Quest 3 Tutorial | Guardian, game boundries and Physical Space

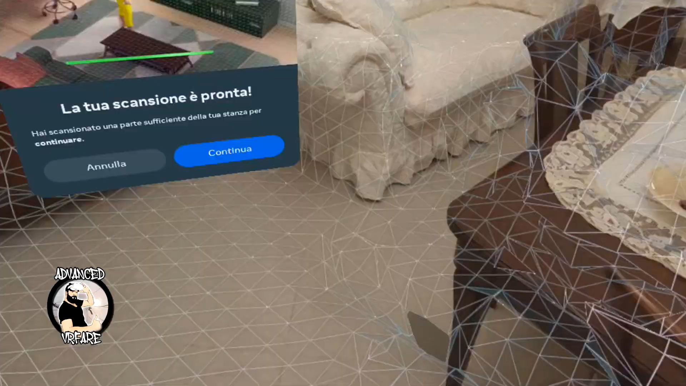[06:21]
Remember, the more empty spaces you fill,
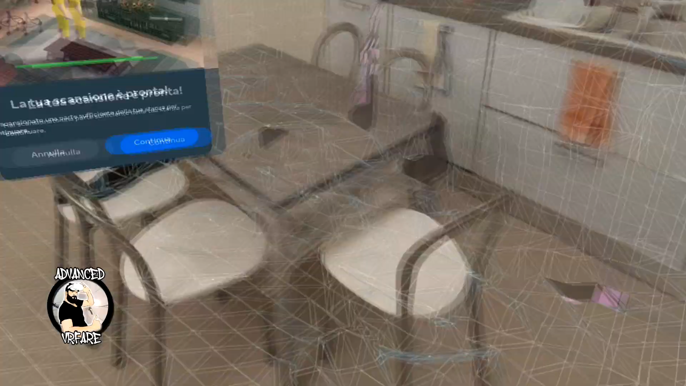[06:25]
the more precise your mixed reality will be.
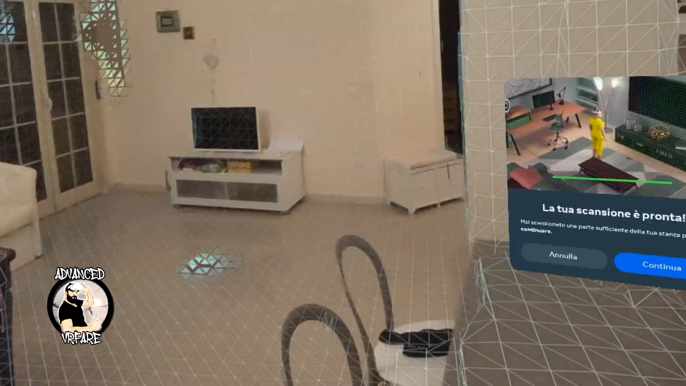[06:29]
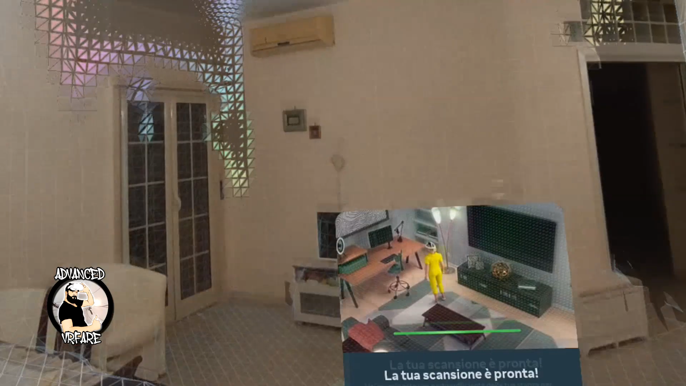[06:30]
So be sure to do good job.
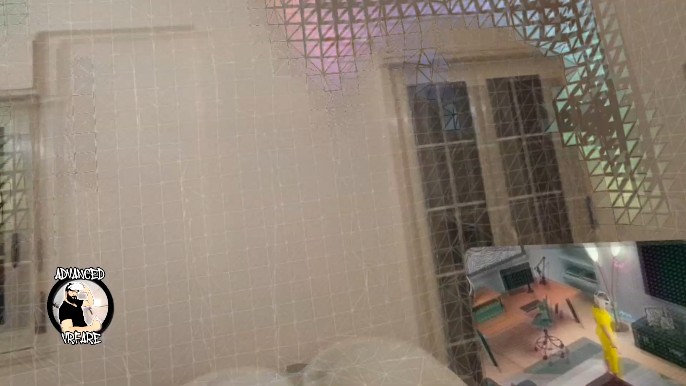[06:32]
And be sure you have a very well lit room.
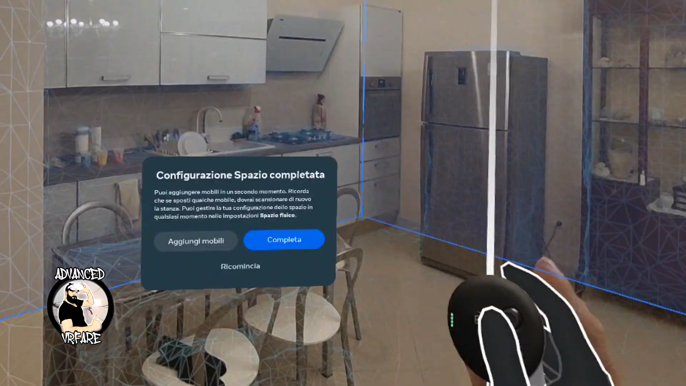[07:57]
But it's not all because I can click on Complete and I already can play Mixed Reality experience.
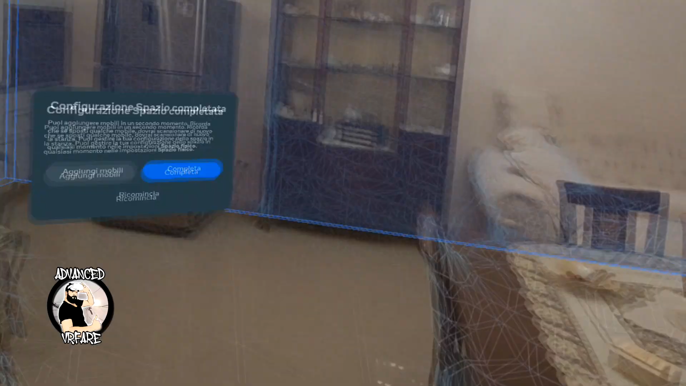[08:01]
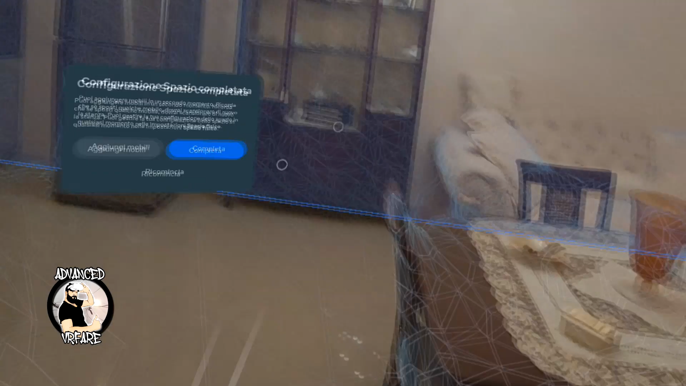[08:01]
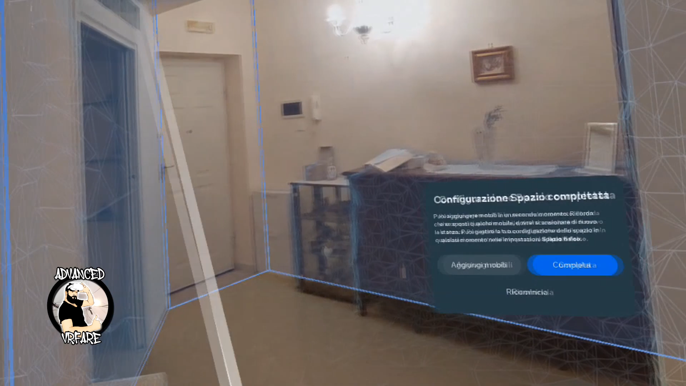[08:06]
But if I want more precise game experience, I can add furniture.
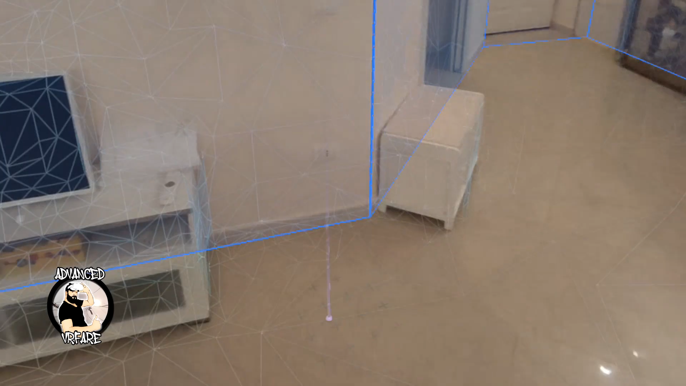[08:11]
So click here and start to add furnitures.
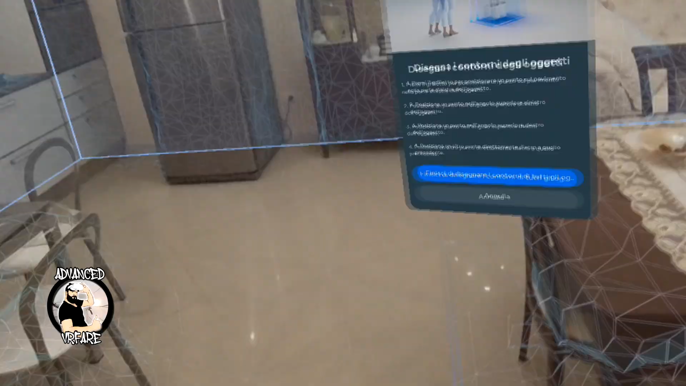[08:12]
First of all, add doors and windows.
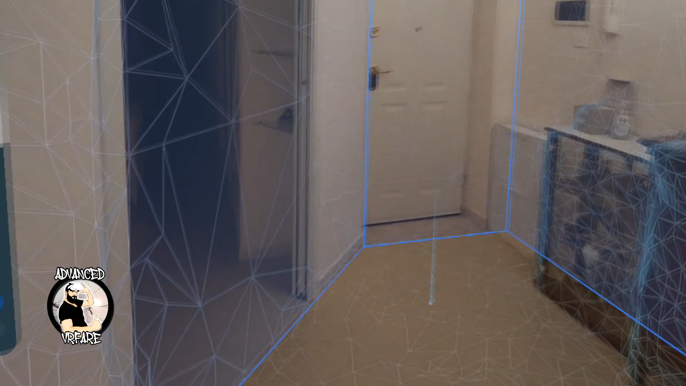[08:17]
Because you have a limited number of furnitures and objects you can add in the game environment.
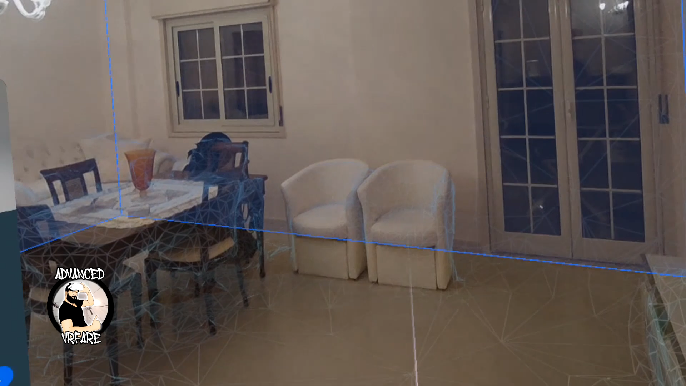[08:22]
So first, the most important are doors.
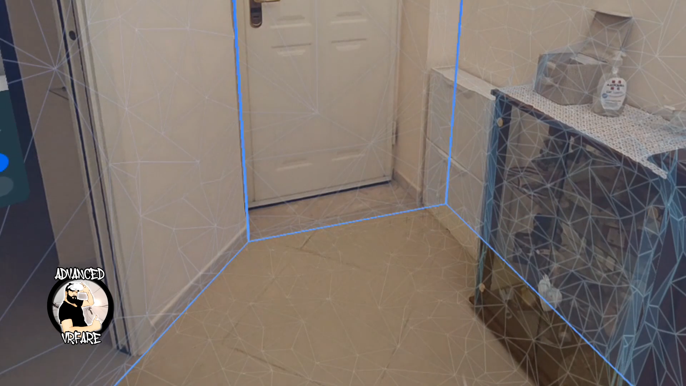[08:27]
Click, move, and click again to confirm.
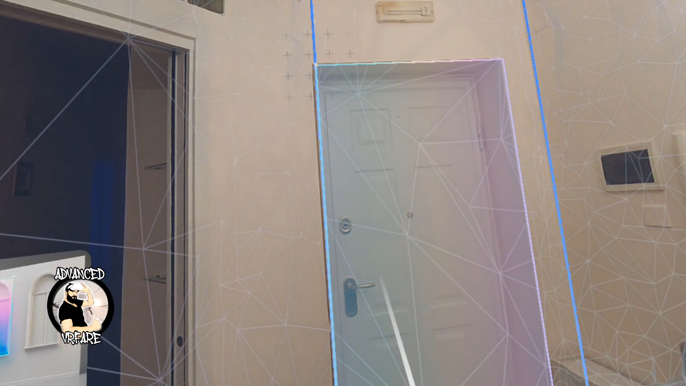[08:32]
This is a door.
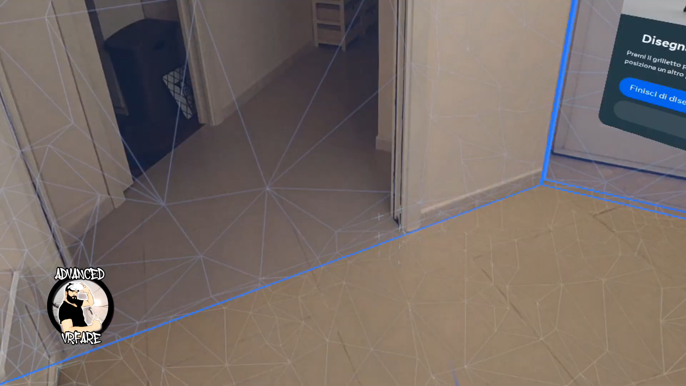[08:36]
Click, move, and click again to confirm. Another door.
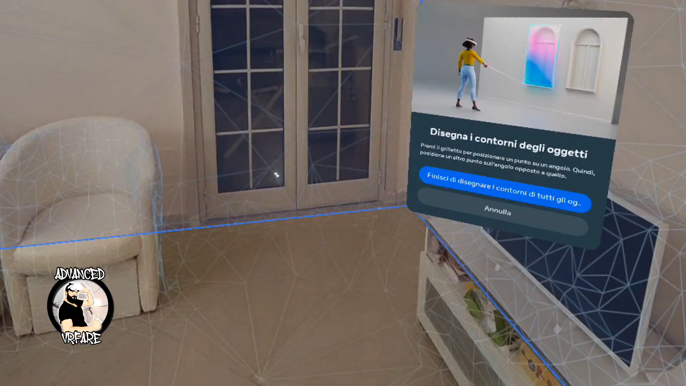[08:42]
Click, move, and click again. Another door.
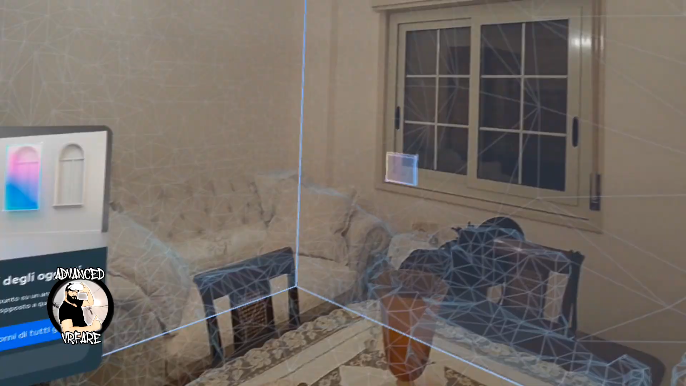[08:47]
Click, move, and click again. And this is a window.
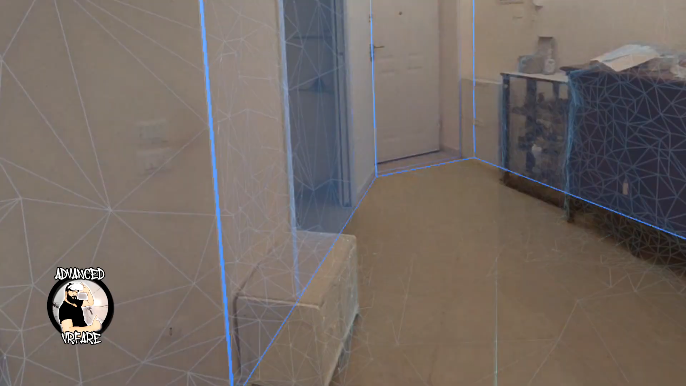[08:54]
What else we can add? I can add?
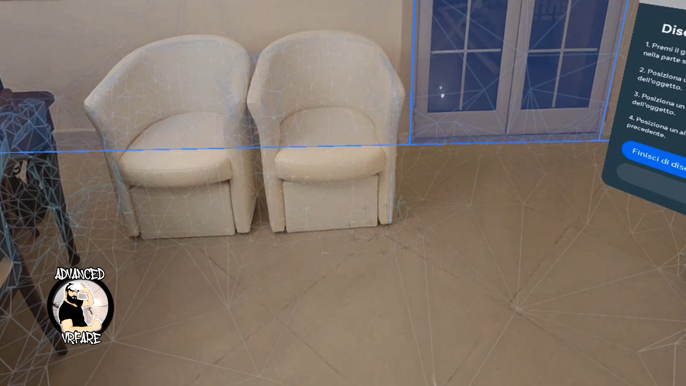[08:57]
I can add these two couches.
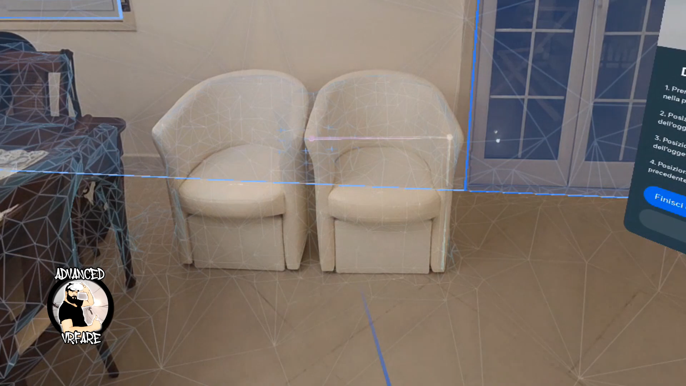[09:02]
One, two, and then I go deep. And I say is a couch.
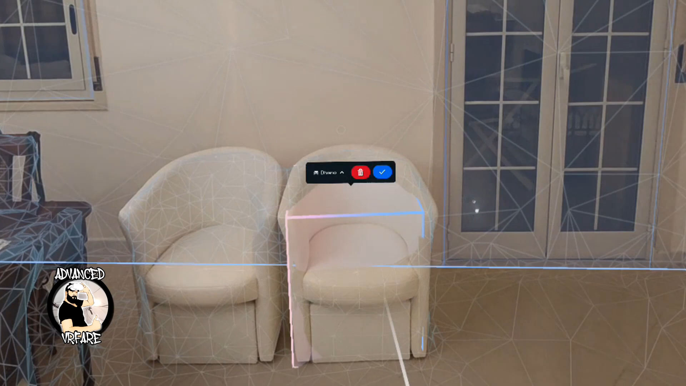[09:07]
Another couch here. Here.
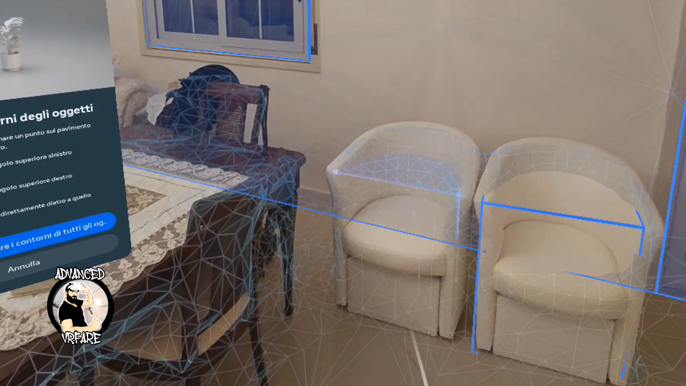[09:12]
I go deep. And I click couch. And I confirm.
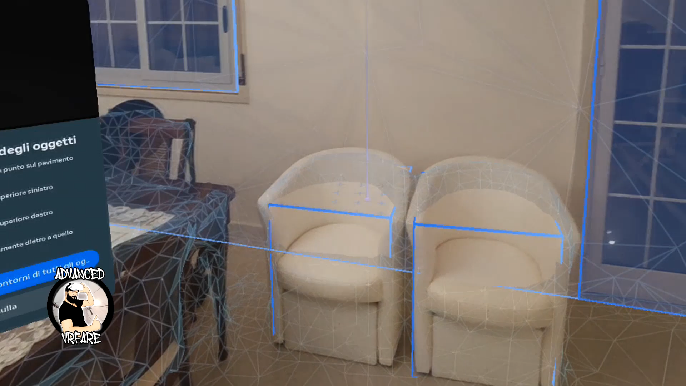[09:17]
This is a table. I click. I go up.
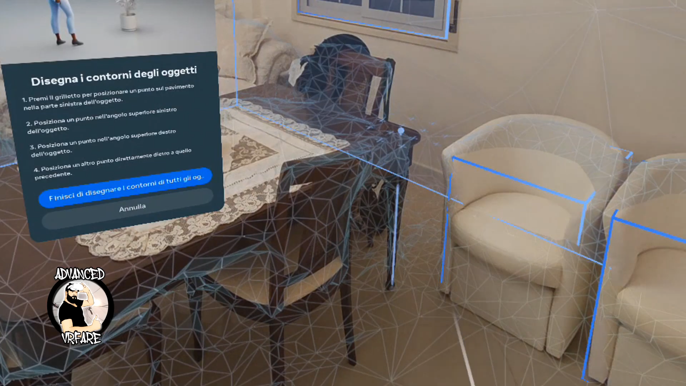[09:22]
I go to the other side.
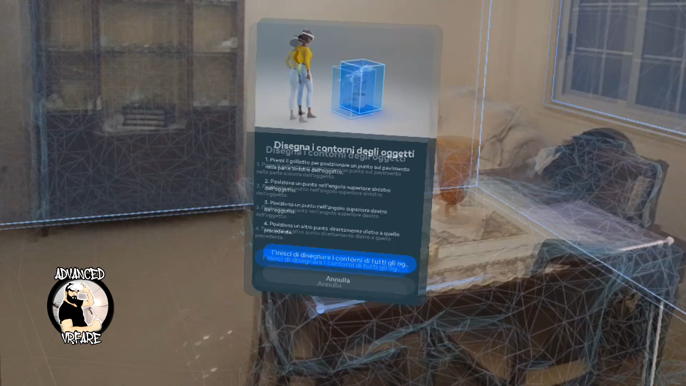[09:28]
I go deep.
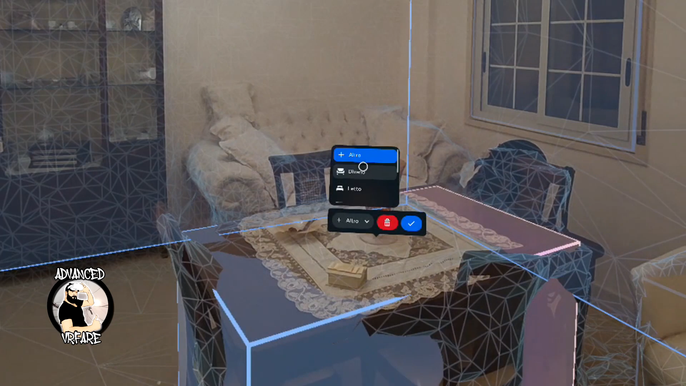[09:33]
And this is a table. I have another table here.
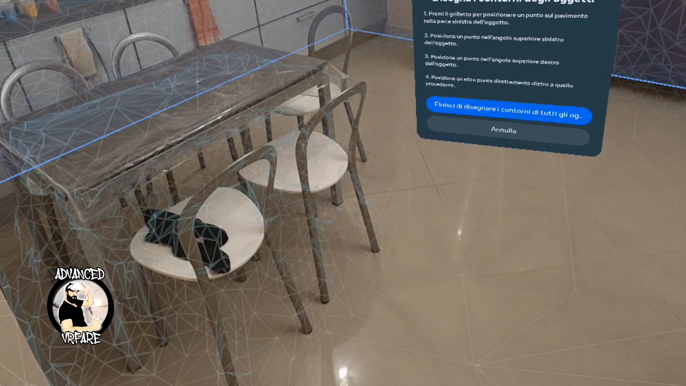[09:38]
Click. I go to the other corner. I click again.
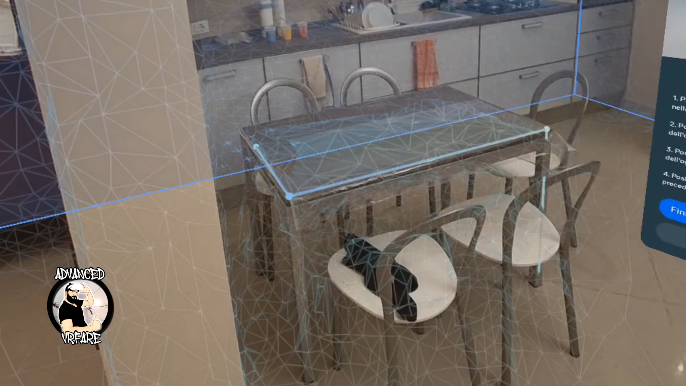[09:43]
I go dip. I cover all the table. I click again. And again, it's a table.
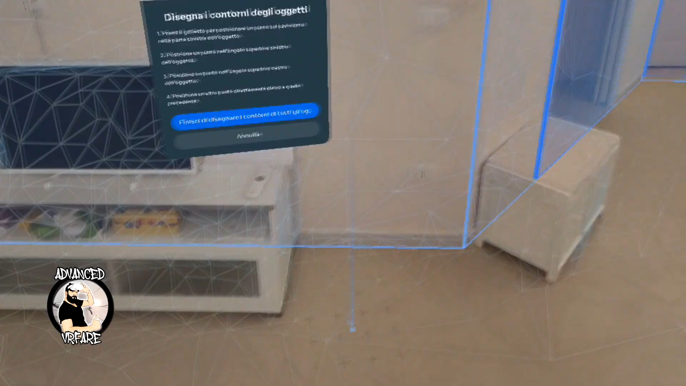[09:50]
Look, I can do this. I click in this corner. I go up. I click again.
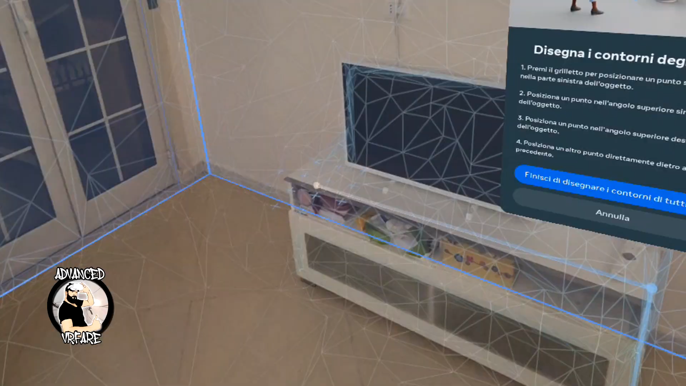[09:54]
I go to the opposite corner. I go deep. And this is a shelf.
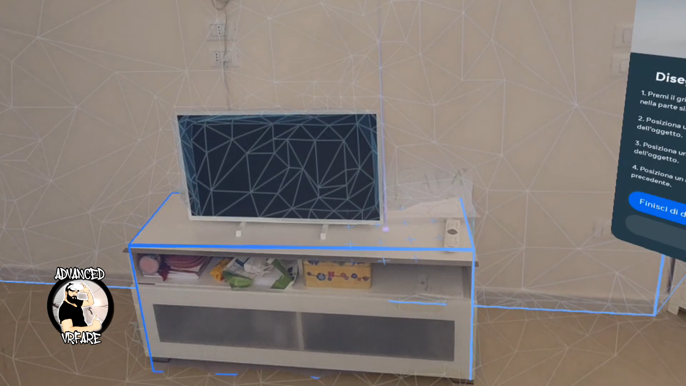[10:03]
This is a screen. I go up. I move here.
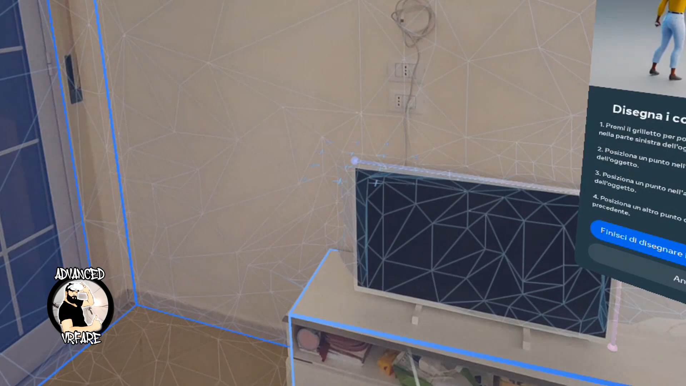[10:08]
Click. Go deep and click again. And it's a screen. And of course, there are so many other objects you can add.
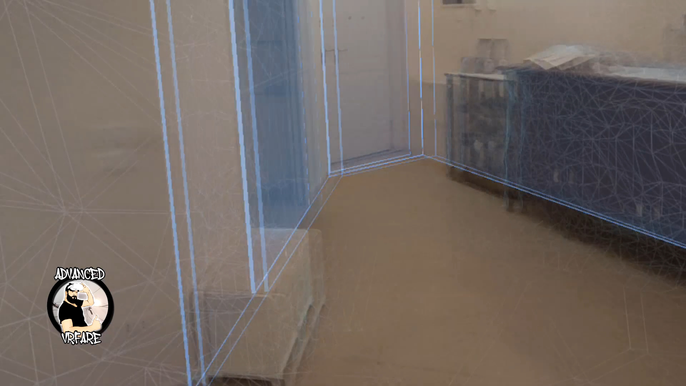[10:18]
But remember, there is a limited number of items you can add.